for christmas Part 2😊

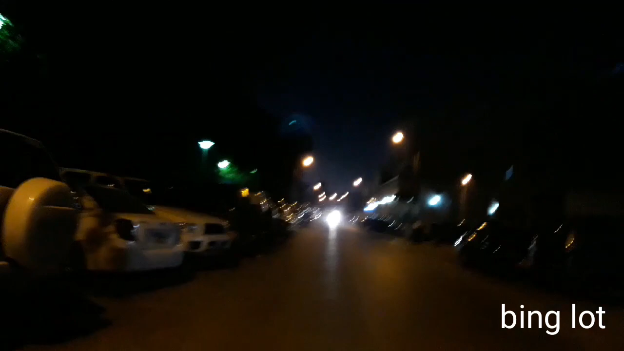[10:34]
There's so many lights in the street, that's why. No need to worry about because there is lights in the street. Lamig na. Yeah, now it's very cold in Kuwait. But it's nice weather.